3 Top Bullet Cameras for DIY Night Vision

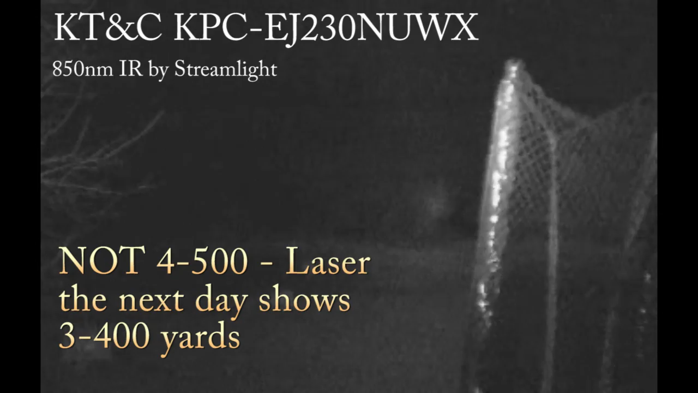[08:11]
i mean that's four or five hundred yards right there them them very last trees in my beam probably that's a that's yeah that's going to be the 400 ish in very last bit probably almost 500 yards
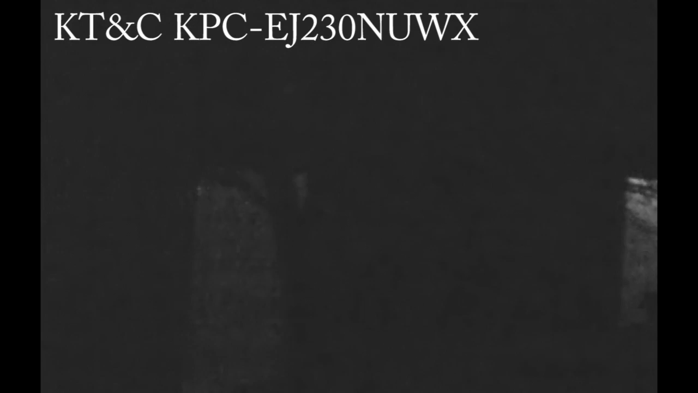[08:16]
and then we've got the 940 um
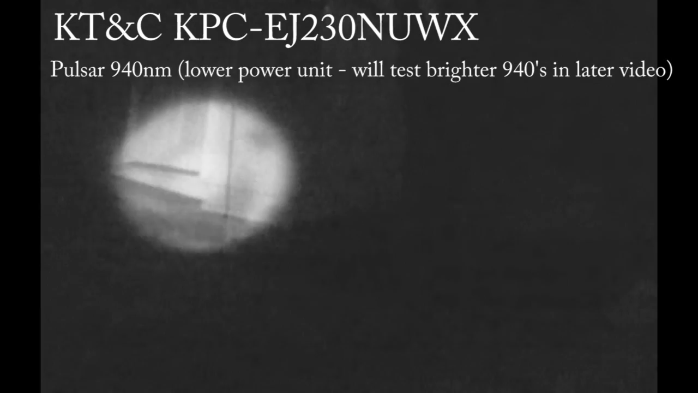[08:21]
where are we at here 940 and it's sensitive enough again the osd i could adjust that down it's sensitive enough this is blowing out the
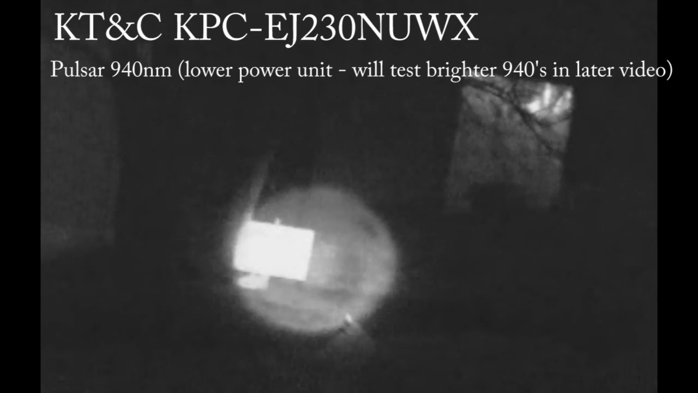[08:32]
940 now the 940 is a bit it's got a dial on it so i can adjust it this is the pulsar 940 ir illuminator
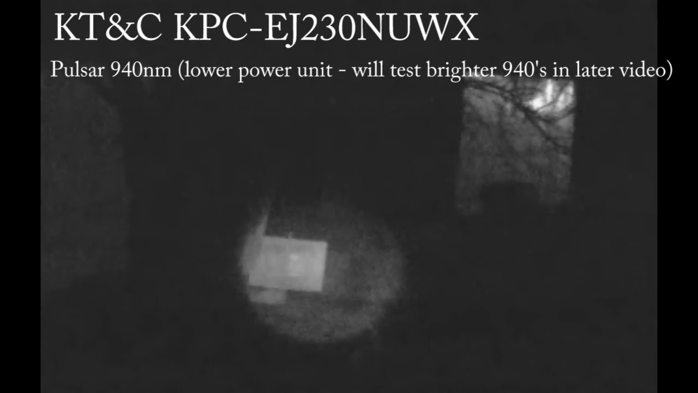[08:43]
i'm gonna crank it back up we're going to go out to here's my garden cart there's 25 50 75 100 125
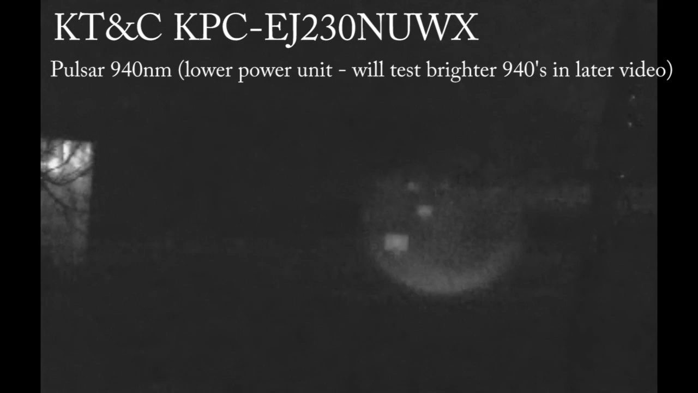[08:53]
definitely can see these a little better than we could with any of the other cameras again these settings a little bit tweakable with the osd here's a shot
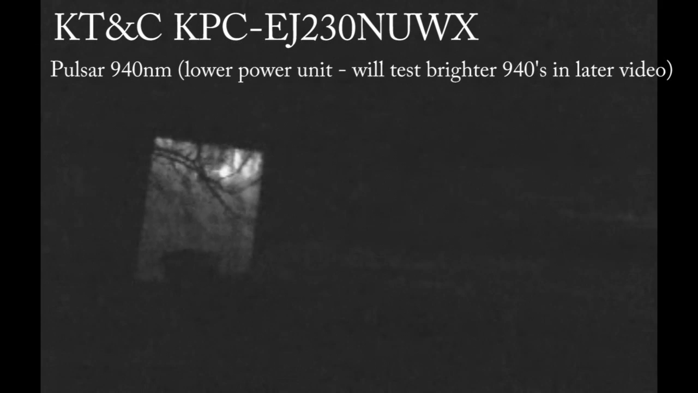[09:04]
of the osd
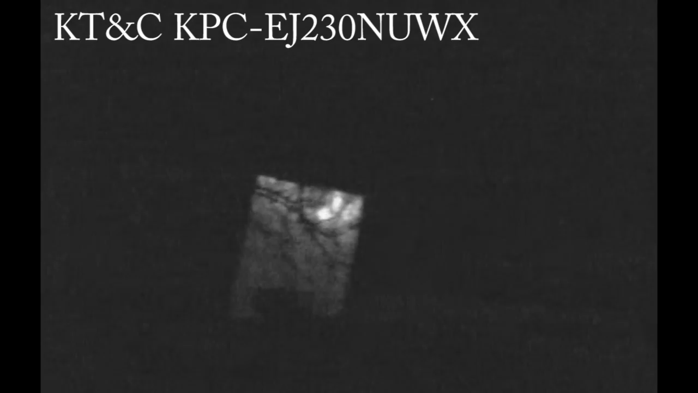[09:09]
and i won't go through all the different settings but gives you an idea that a lot of these you can go on into and i've got been out